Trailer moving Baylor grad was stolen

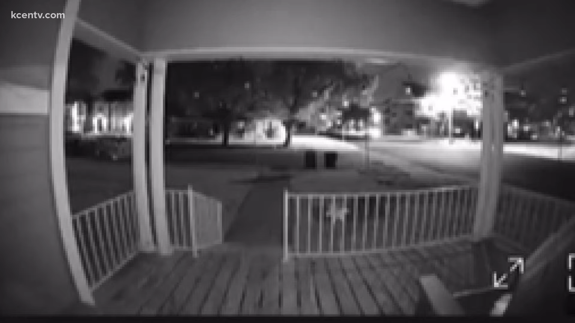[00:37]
Ring doorbell footage obtained by 6 News shows the trailer parked in front of the runner's house was pulled away by some vehicle.